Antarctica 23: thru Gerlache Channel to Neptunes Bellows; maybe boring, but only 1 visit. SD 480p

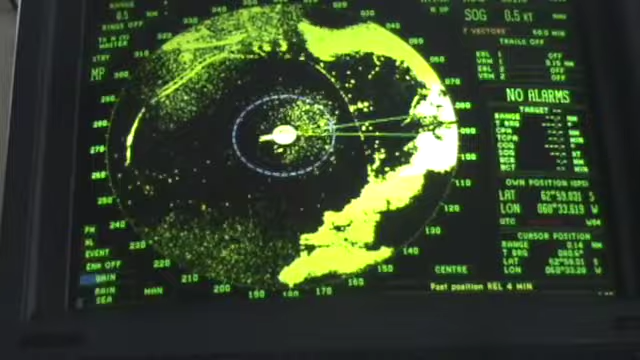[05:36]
And the view on the radar to the right is the view that we have straight ahead.